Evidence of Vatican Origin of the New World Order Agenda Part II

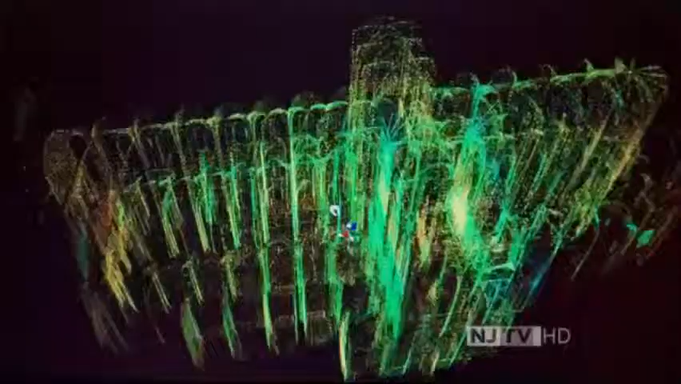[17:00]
Using this technology, for the first time, they can measure the height of the cathedral down to the nearest millimeter.